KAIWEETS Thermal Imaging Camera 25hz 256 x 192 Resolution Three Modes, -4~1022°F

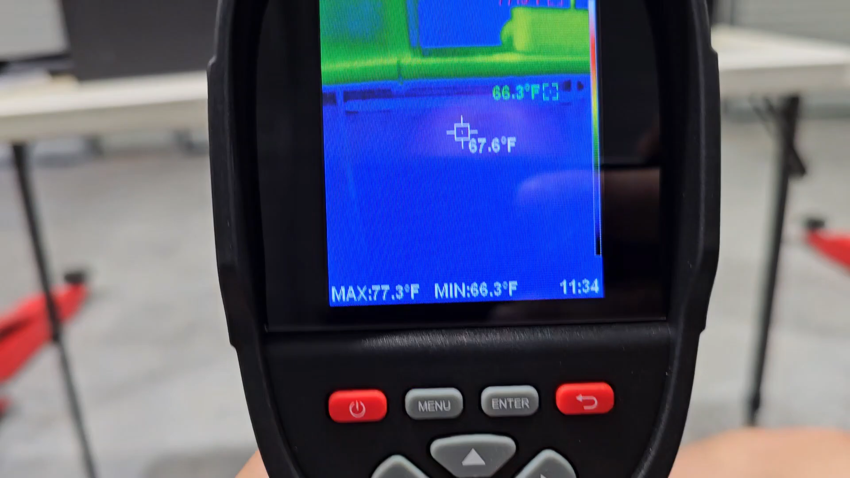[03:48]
On screen: spot 67.6°F, max 77.3°F, min 66.3°F
We'll leave it at 24 hour So let's see if this records With all the data on the screen Others I've tested did not
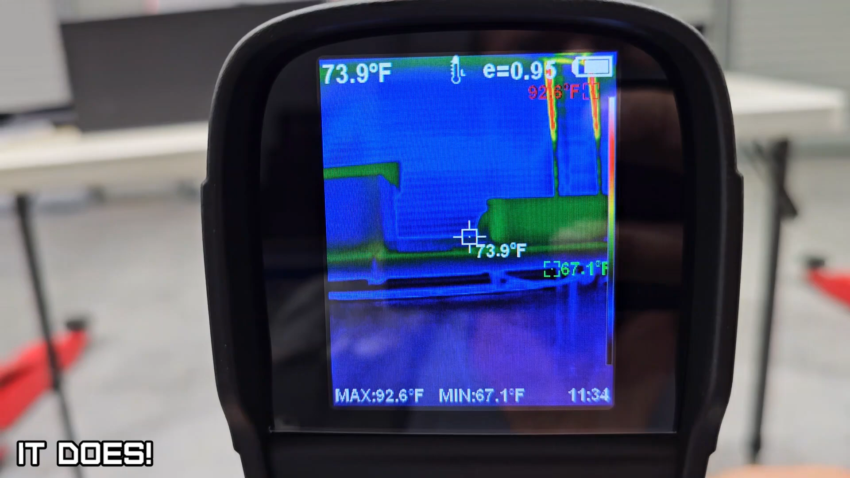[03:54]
On screen: spot 73.9°F, max 92.6°F, min 67.1°F
So we're going to squeeze and hold the trigger Start recording Yes
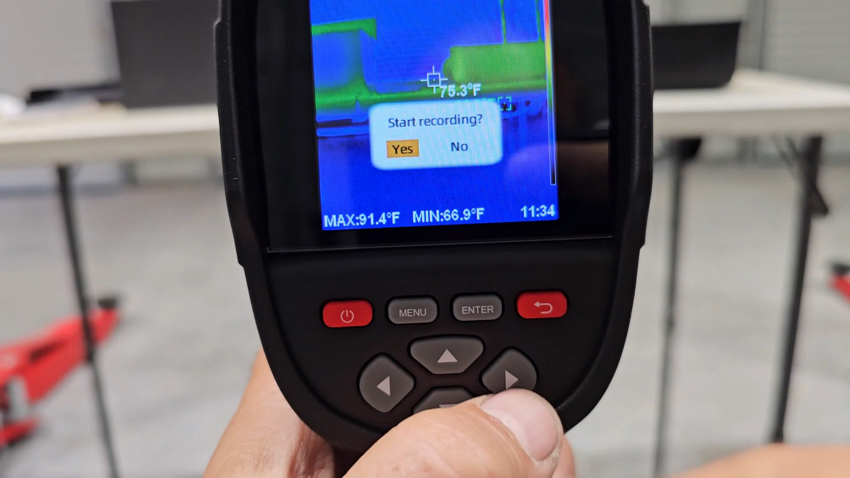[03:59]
On screen: max 91.4°F, min 66.9°F
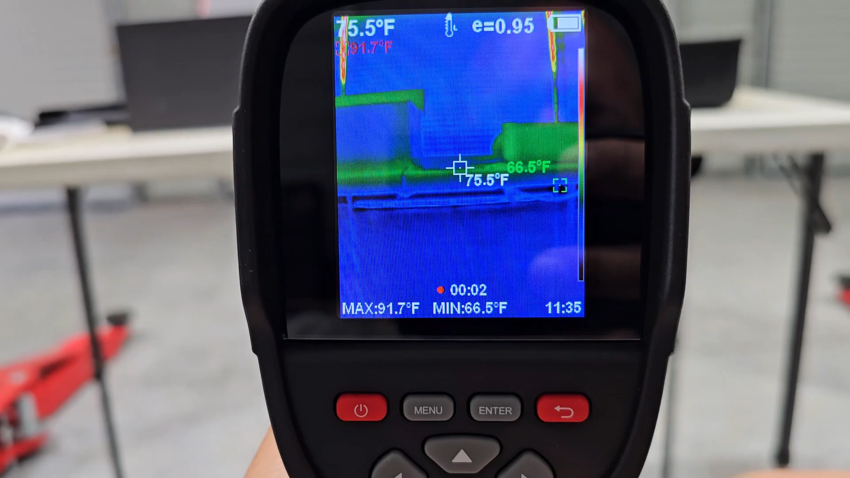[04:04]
On screen: spot 75.5°F, max 91.7°F, min 66.5°F
So we're recording as you can see down the bottom
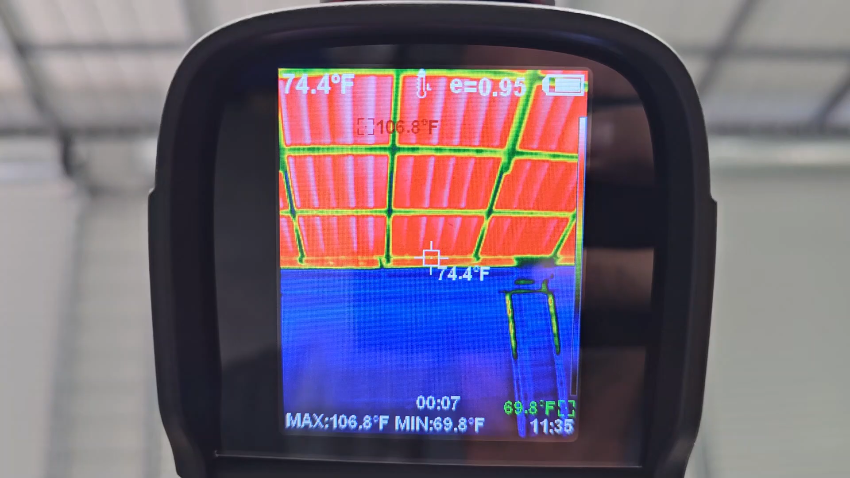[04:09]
On screen: spot 74.4°F, max 106.8°F, min 69.8°F
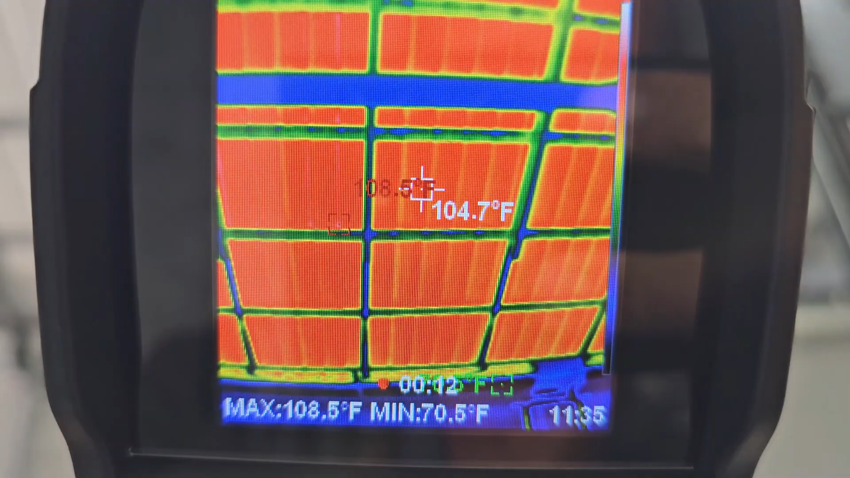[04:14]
On screen: spot 104.7°F, max 108.5°F, min 70.5°F
And then I'm going to squeeze the trigger again And hold the trigger down
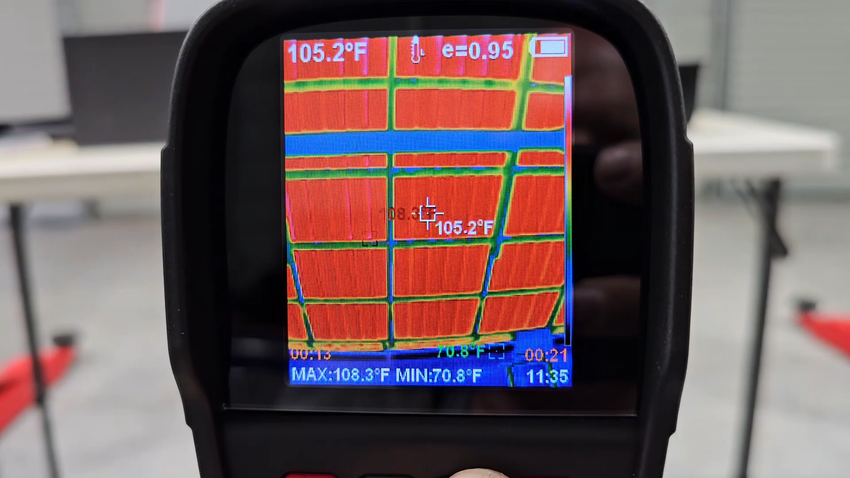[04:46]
On screen: spot 105.2°F, max 108.3°F, min 70.8°F
Roof's 105 That's why you need insulation
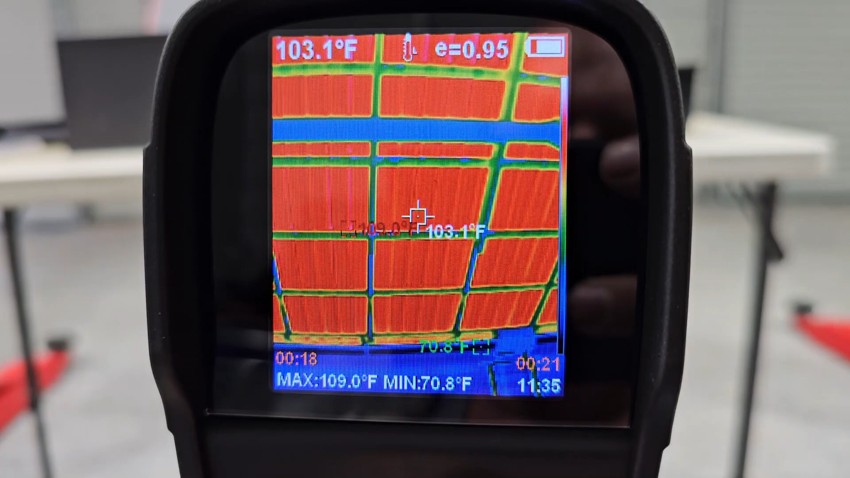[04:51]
On screen: spot 103.1°F, max 109.0°F, min 70.8°F
Nice, all the data is on a screen Playing back Now let's see if it does it on a computer
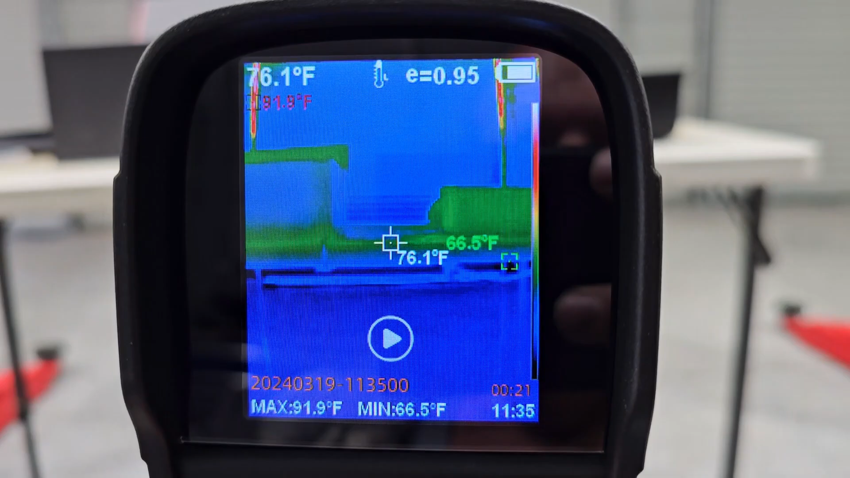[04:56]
On screen: spot 76.1°F, max 91.9°F, min 66.5°F
Then of course to power it off Hold the power button
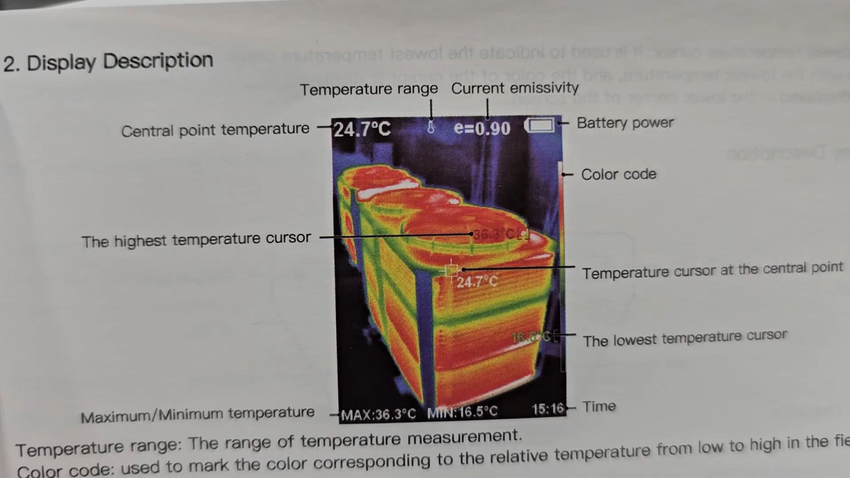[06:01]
On screen: spot 24.7°C, max 36.3°C, min 16.5°C
is how to read the display
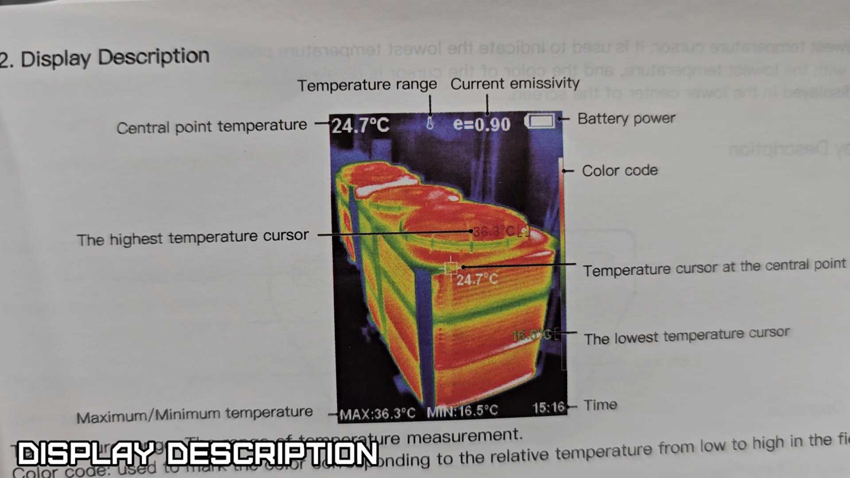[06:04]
On screen: spot 24.7°C, max 36.3°C, min 16.5°C
Showing where the central point of temperature is Your current emissivity Emissivity That's a tongue twister Your temperature range
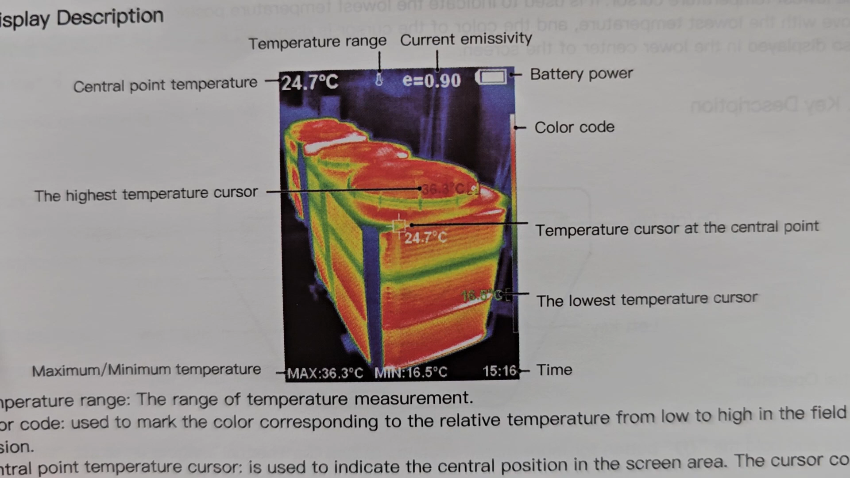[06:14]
On screen: spot 24.7°C, max 36.3°C, min 16.5°C
Your battery power Your color code Temperature cursor at the center point Lowest
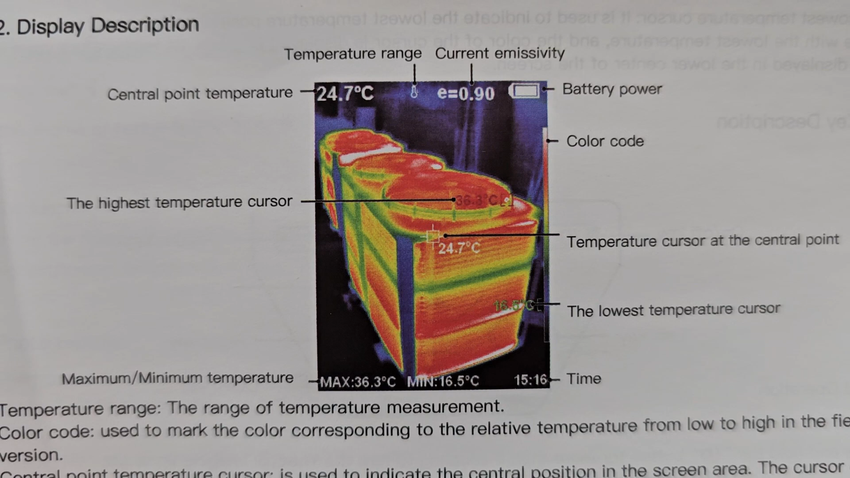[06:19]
On screen: spot 24.7°C, max 36.3°C, min 16.5°C
temperature cursor The time And minimum Maximum temperature